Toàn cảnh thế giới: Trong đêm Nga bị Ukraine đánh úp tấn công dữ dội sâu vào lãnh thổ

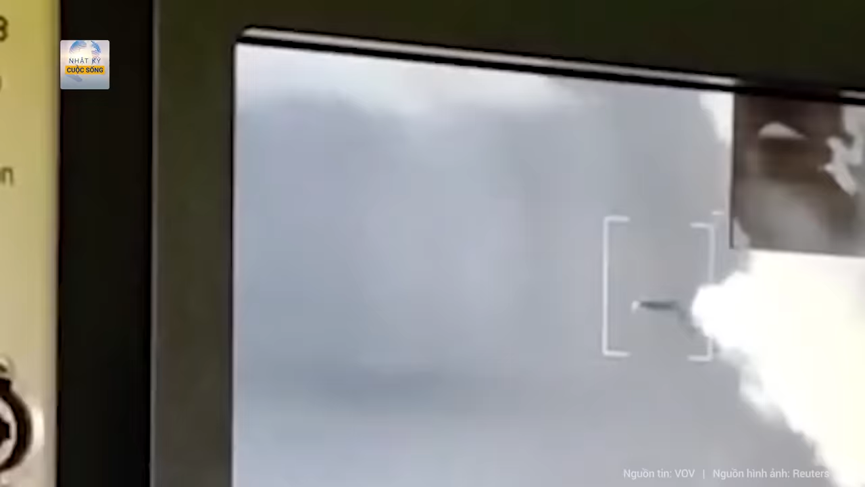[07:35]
những chiếc UAV bị đánh chặn ở Orion cách thủ đô Moscow khoảng 300 km về phía tây nam nhắm mục tiêu vào hạ tầng năng lượng Nga
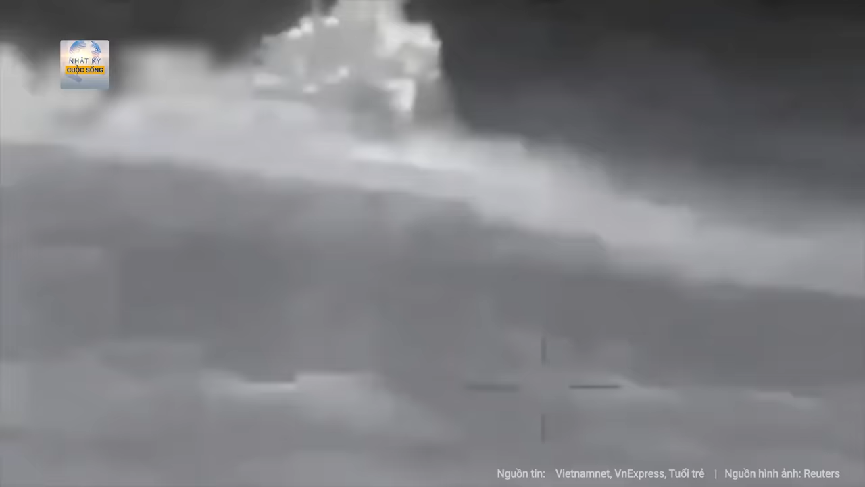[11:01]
Tổng cục Tình báo Quân đội Ukraine GUR vừa qua thông báo Đơn
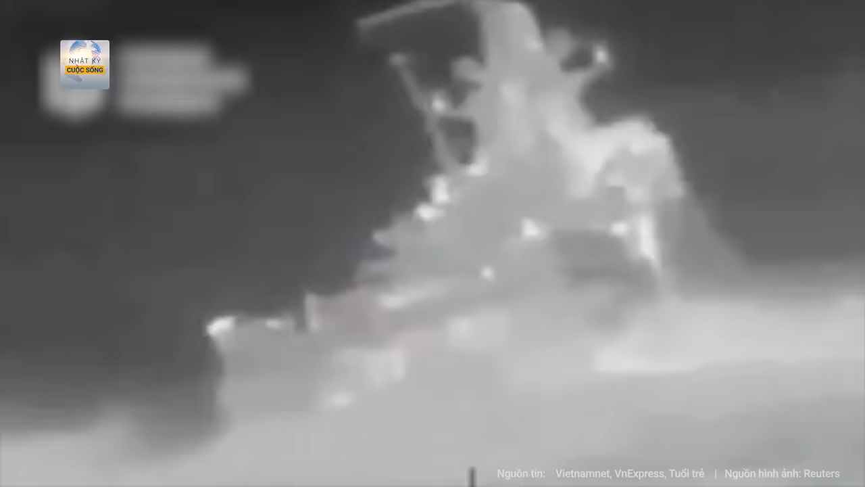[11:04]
vị đặc nhiệm nhóm 13 thuộc Tình báo Quân đội Ukraine tấn công tàu tuần tra của Nga trong chiến dịch phối hợp với Hải quân
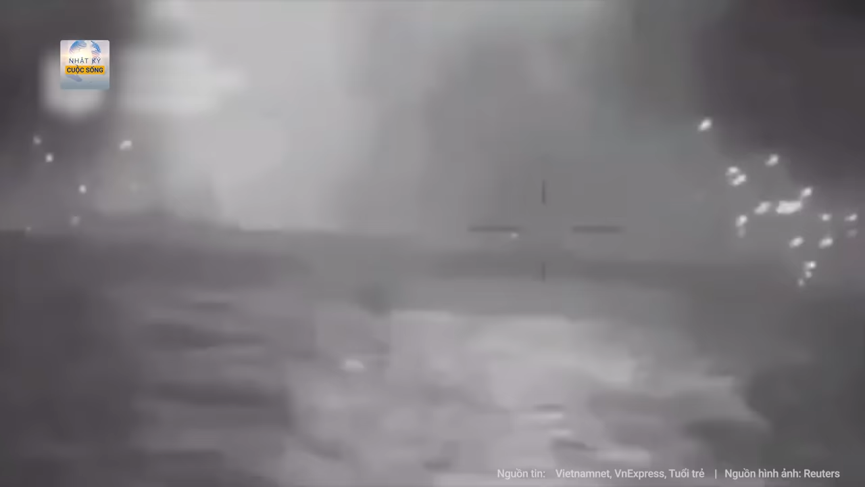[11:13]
GUR cho biết họ dùng xuồng công gây lái USV Magura V-5 tấn công tàu Sergei Kotop thuộc hàm đội Biển Đen của Nga đang hoạt động gần eo biển Kurs,
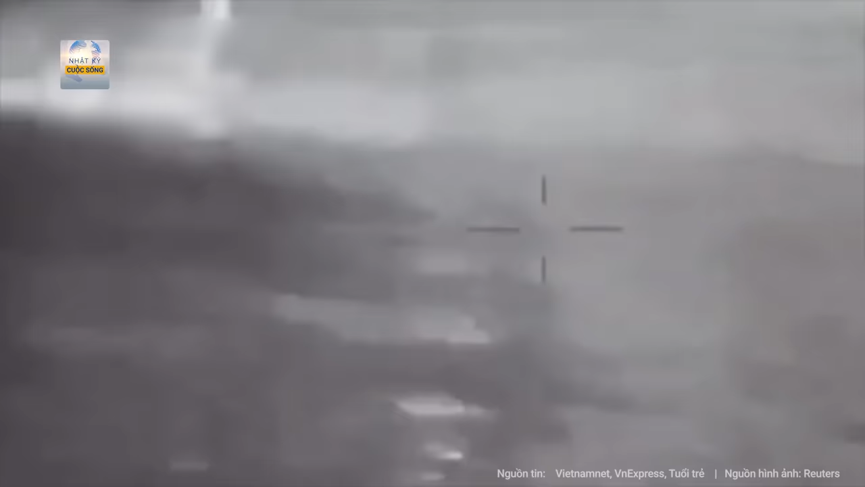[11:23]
nằm giữa vùng Karashnoda của Nga và bắn đọc Krum
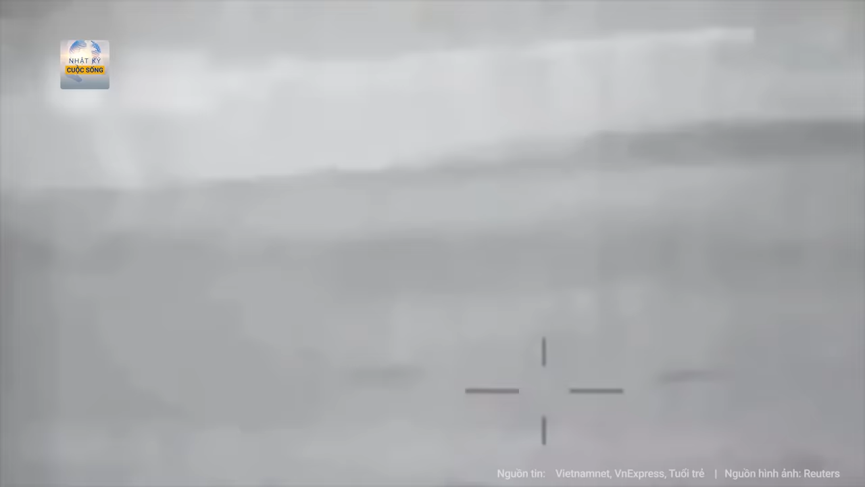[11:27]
GUR cho hay,
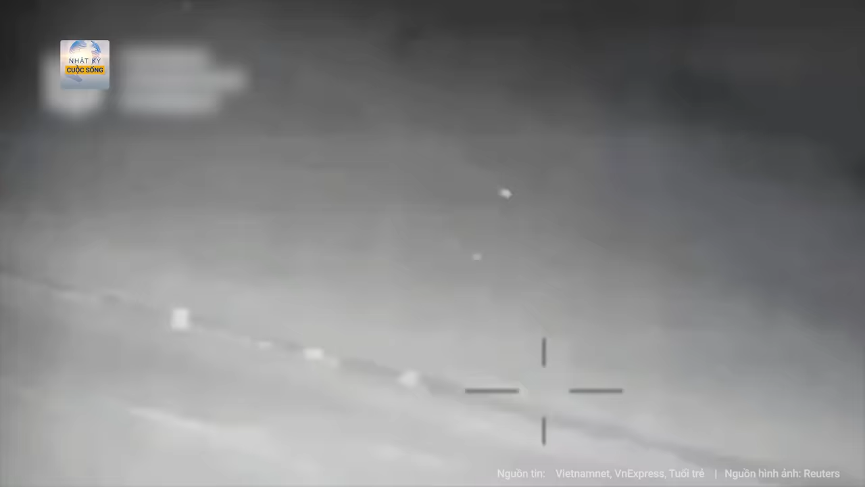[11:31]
sau đòn tấn công của xuồng Magura V-5 tàu Sergei Kotop thuộc đề án 22160
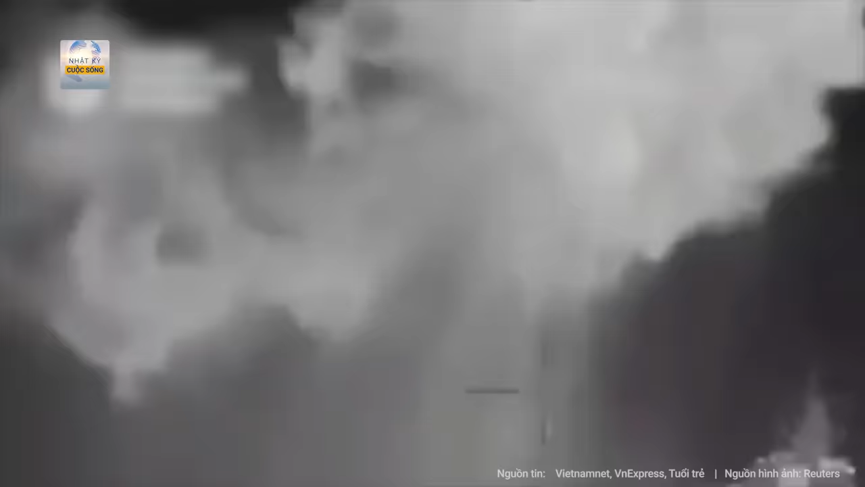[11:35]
bị hư hại phần đuôi cùng hai bên mạng Chiến hạm đối phương đã chìm,
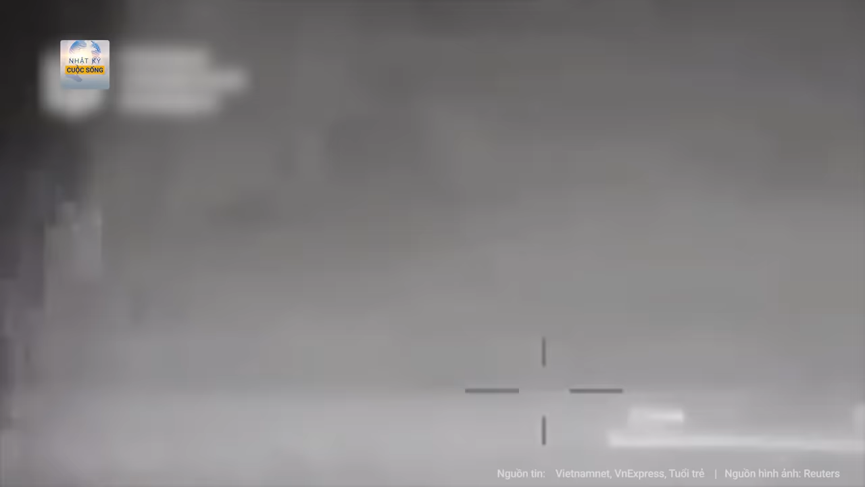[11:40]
con tàu này có giá khoảng 65 triệu USD
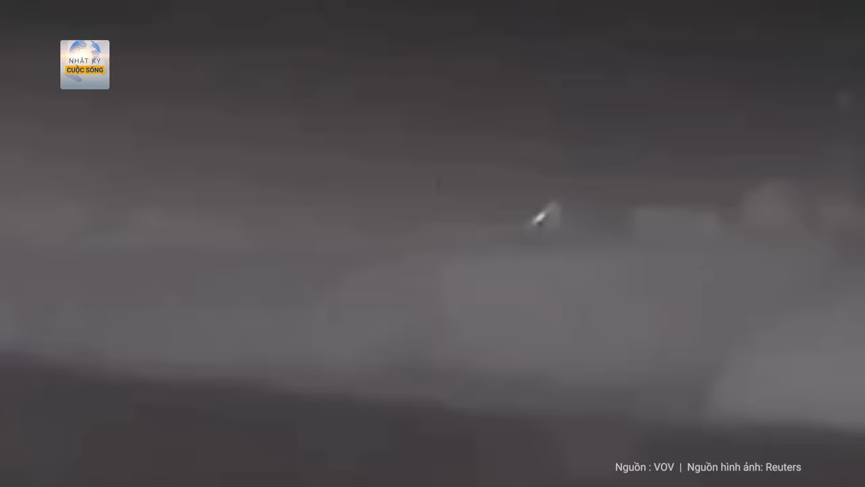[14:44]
Kotov bằng cách sử dụng xuồng không người lái hải quân Magura V-5 Cơ quan tình báo quân sự Ukraine cho biết do cuộc tấn công của xuồng Magura V-5 tàu tuần tra Sergei Kotov thuộc đề án 22160 của Nga bị hư hại phần đuôi cùng hai bên mạng